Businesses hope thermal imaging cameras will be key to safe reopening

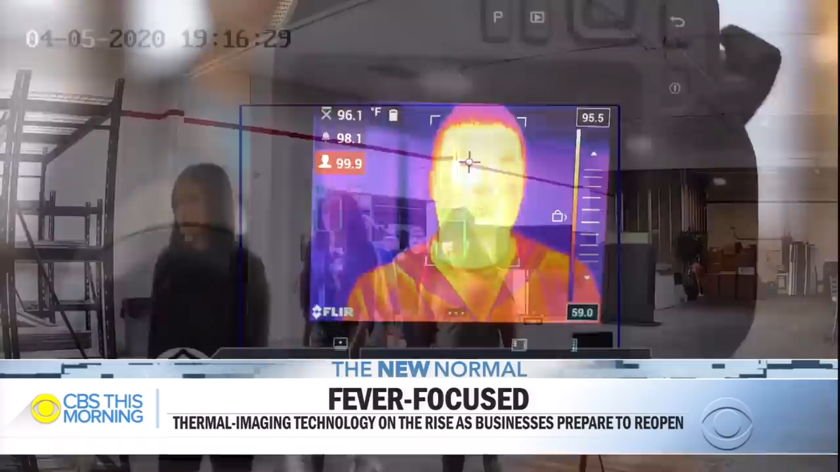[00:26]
The devices scan temperatures from a safe distance. And if they detect an elevated temperature, companies can deny a person entry or require additional screening.
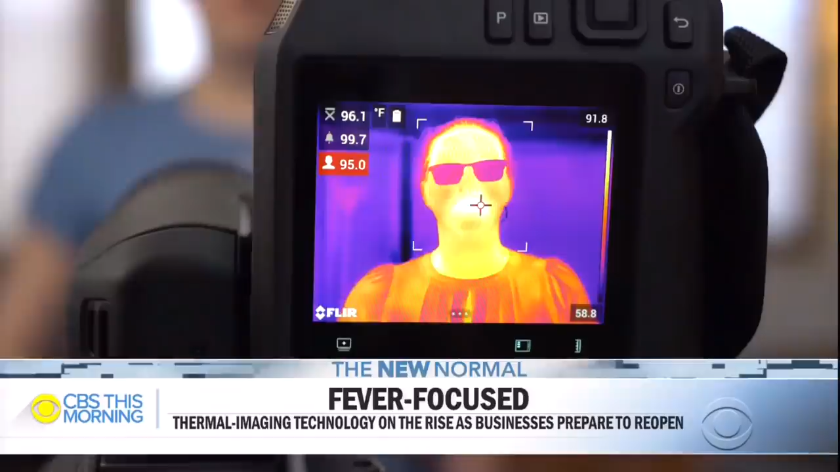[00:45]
this to scan customers' temperatures as they enter the store.
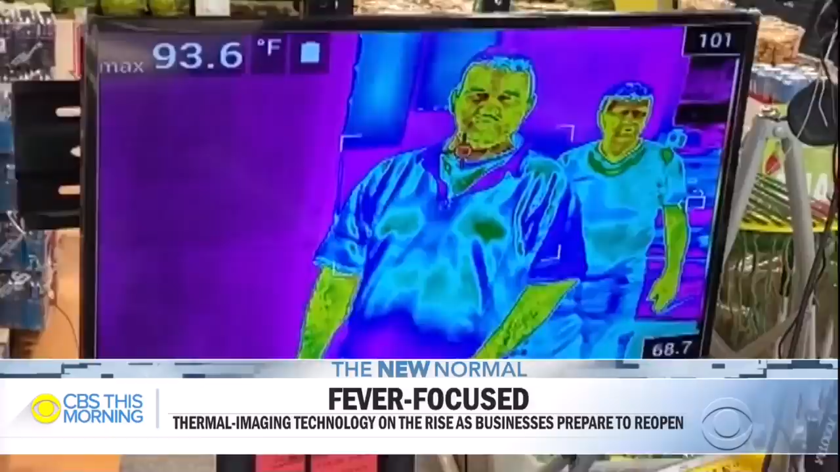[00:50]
On screen: max 93.6°F
If a customer's temperature is above 100.4, they are given a flyer that asks them to leave to protect others.
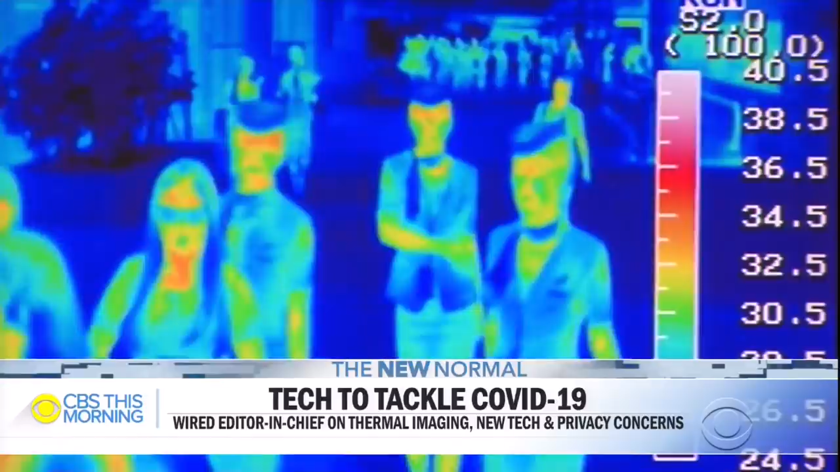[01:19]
The key is that the application is not about an absolute temperature measurement.
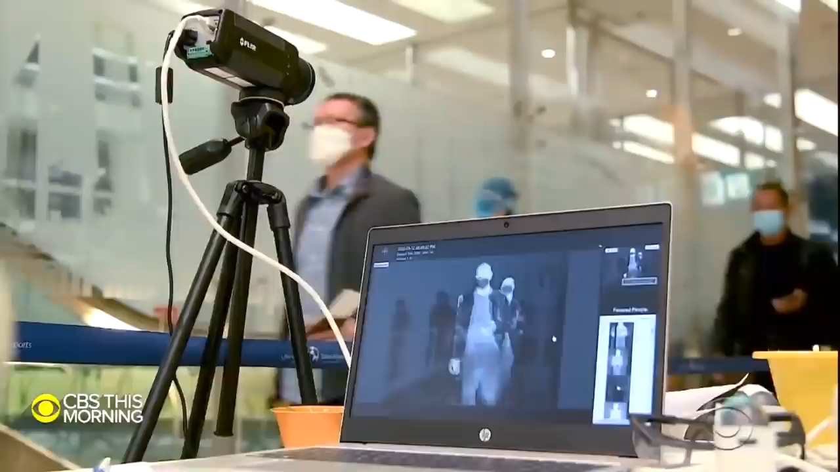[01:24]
It's more about detecting those individuals with elevated body temperature higher than the last 10 people that have been screened.
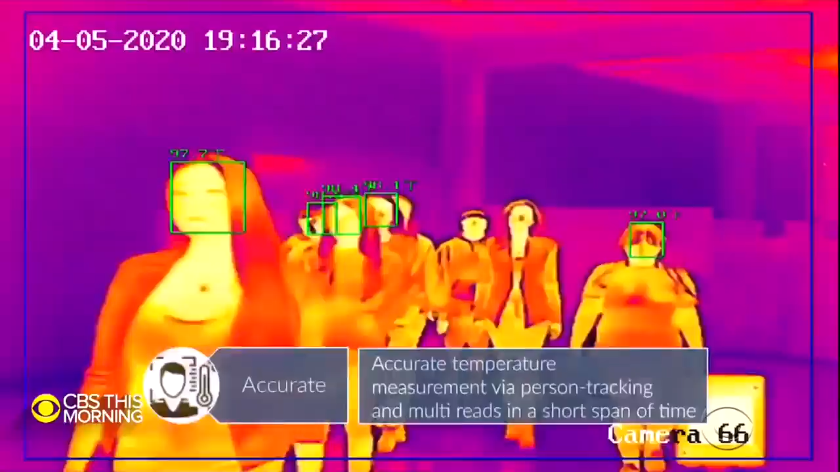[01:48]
Since the outbreak, dozens of companies have started manufacturing these cameras for use across industries in airports,
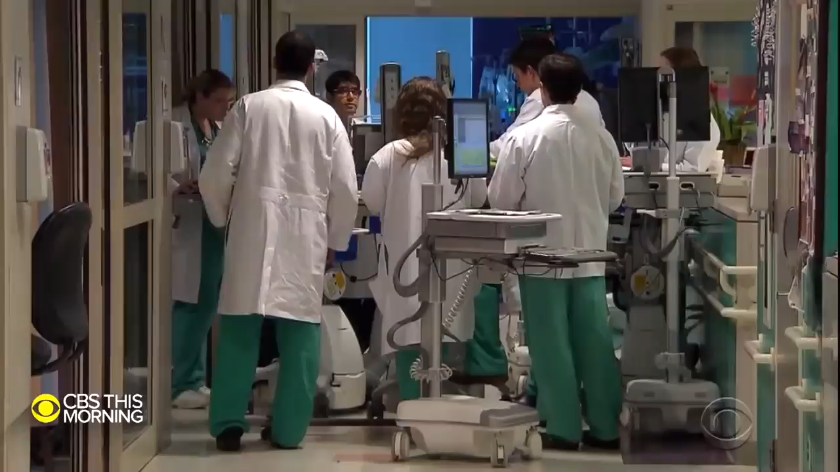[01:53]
healthcare centers, and even apartment buildings in New York. Do you see any privacy concerns? Is this sort of creating a surveillance culture?
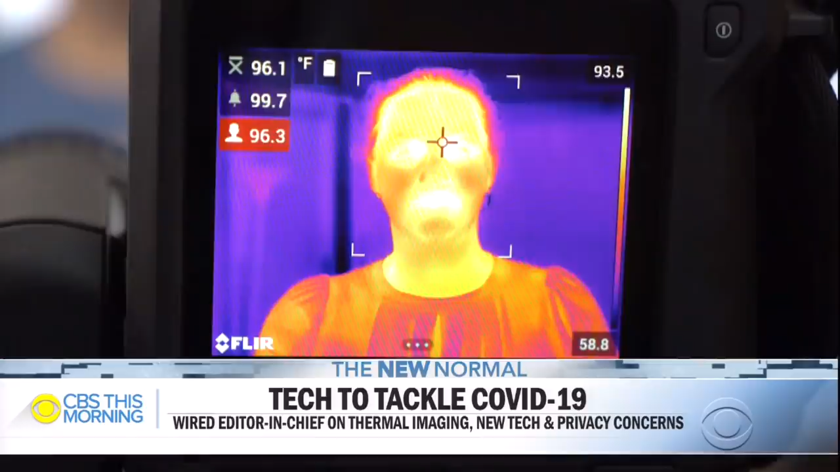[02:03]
On screen: scale top 93.5°F, scale bottom 58.8°F
If you've seen a thermal image, you can't really detect exactly who that individual is. We aren't really focused on collecting data of any sort. It's more about as a screening tool.
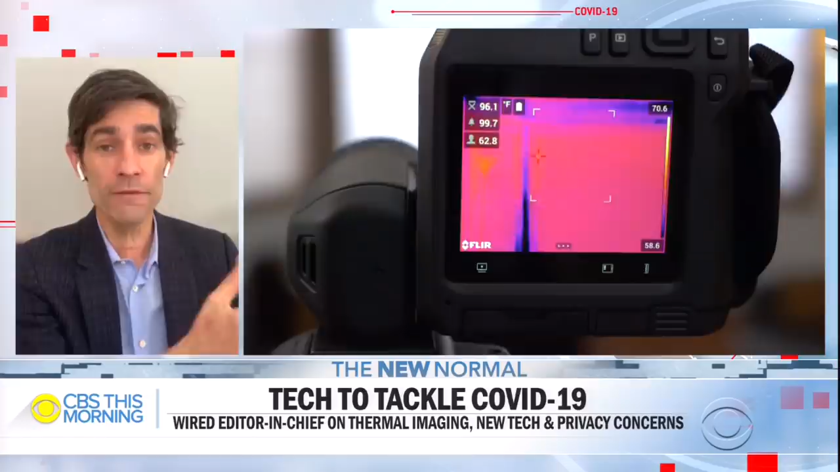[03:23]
but it can give you useful information if somebody possibly has a fever. And it can provide incentives for people who have fevers to stay home. So it could be part of a solution in figuring out who's at risk of spreading the virus.